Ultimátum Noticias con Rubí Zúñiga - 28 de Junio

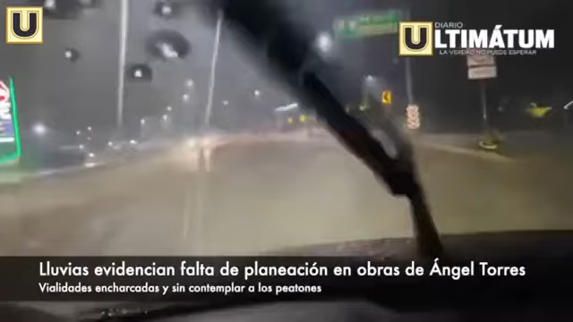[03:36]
Las recientes lluvias en la capital chapaneca evidenciaron la escasa planeación en la obra del doble paso a desnivel del libramiento norte-poniente de Tuxtla Gutiérrez,
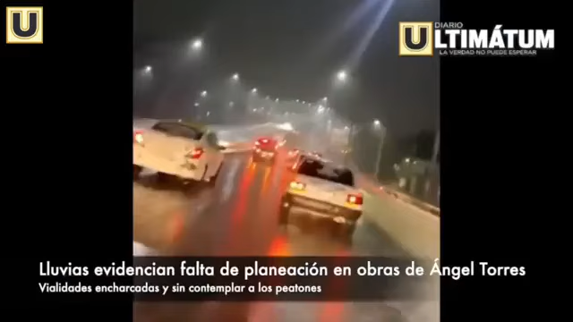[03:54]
en redes sociales diversos videos de los automovilistas que no podían pasar por los encharcamientos que se registraron en esos puentes.